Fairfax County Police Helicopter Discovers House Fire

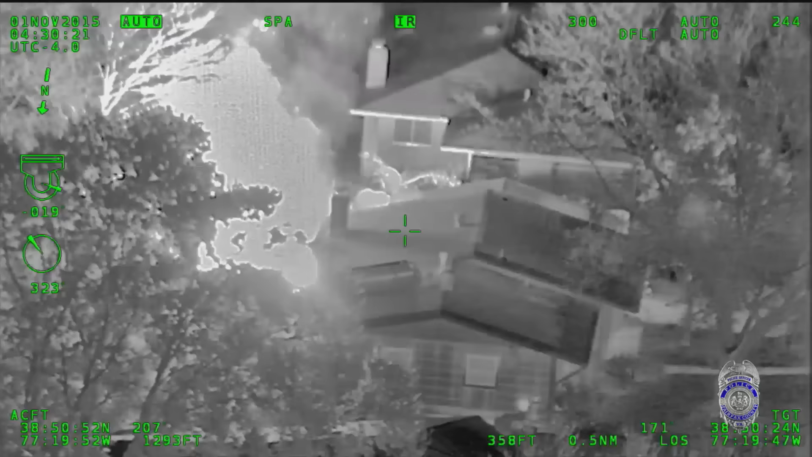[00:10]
. . . . . . . . . . Don't forget it outside there. That house is roaring! 4427 Altera Court.
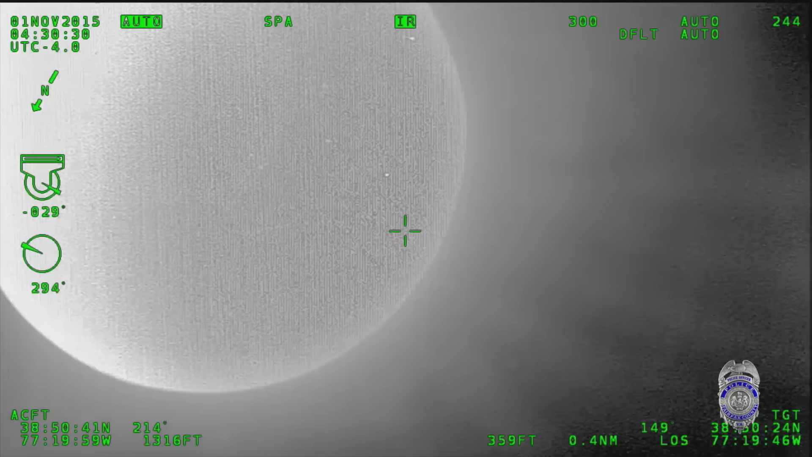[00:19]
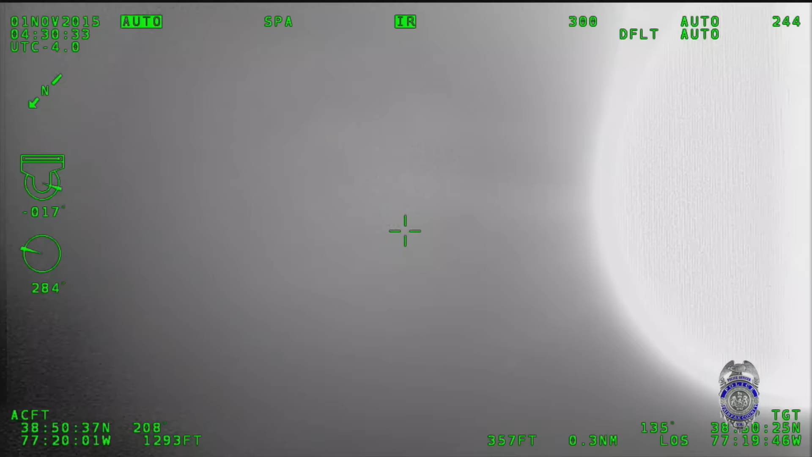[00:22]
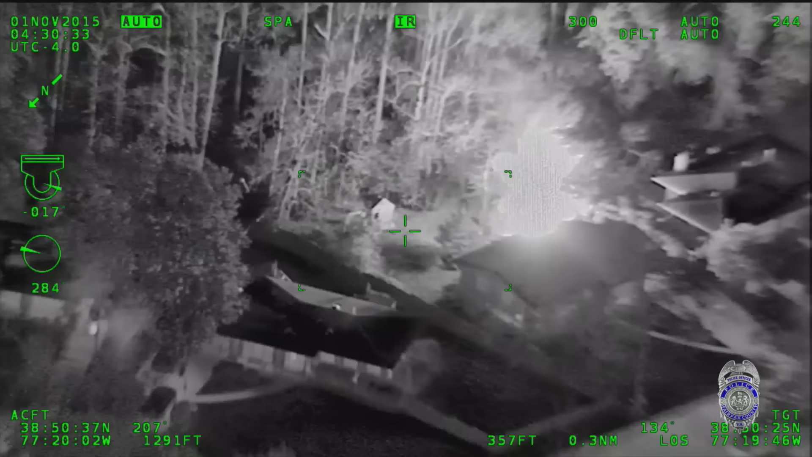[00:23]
Naturally, I'll go to FaceTime. Fairfax 1, go ahead. . Fairfax 1, go ahead, fill a box for 4427 Altera Court. A-L-T-U-R-A. Looks like something's on fire. Looks like a house is on fire. You can smell it now, too. You smell it? It's burning good. Boom engine 403, rescue engine 433,
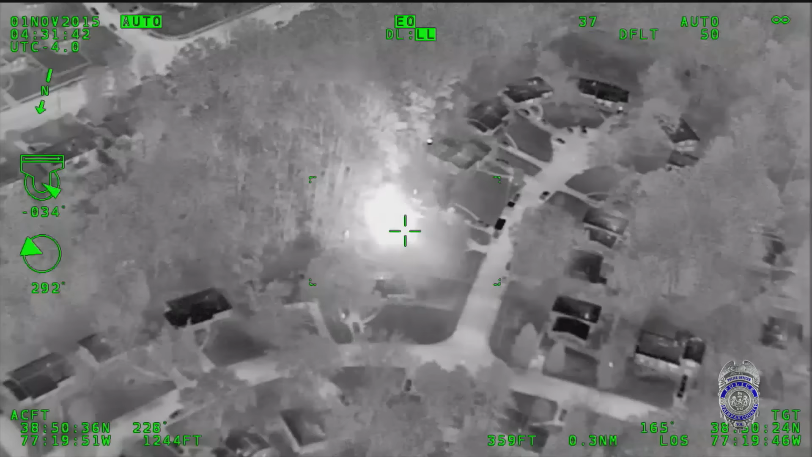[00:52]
engine 434, engine 440, truck 403, tower 440, rescue squad 421, medic 433, EMS 403, EMS 401, battalion 443, battalion 403, safety 402, investigator 6, town 4, Delta, box 332, house fire 4427 per court. Amplish from Fairfax 1, cross you to St. Carlos Drive, Fairfax 1 advising they can see, coming on fire, appears to be a house, 332.
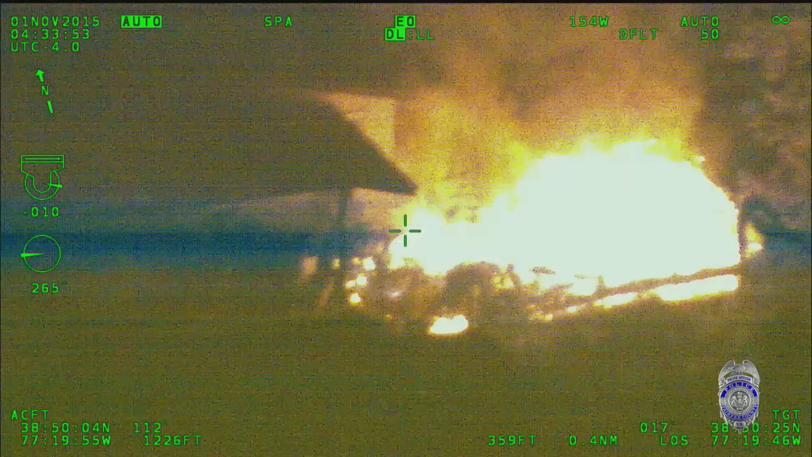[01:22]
Looks like it hasn't made it to the actual structure yet, which is good. It's on the back of it, right? Yeah.
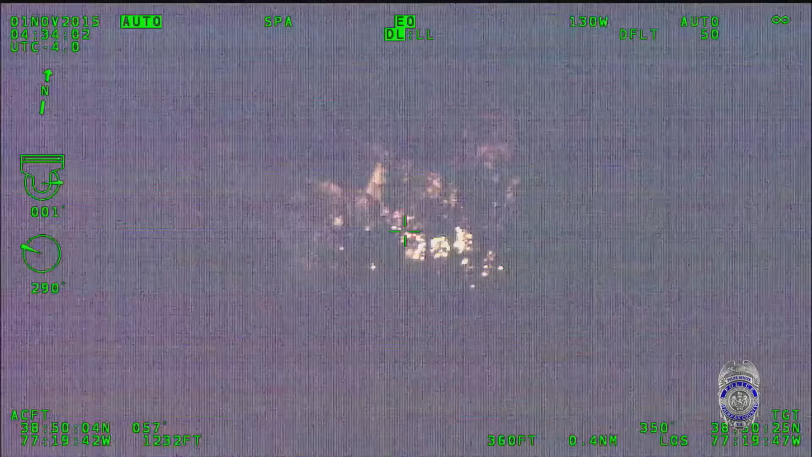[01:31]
I'll get a little bit tighter for you guys.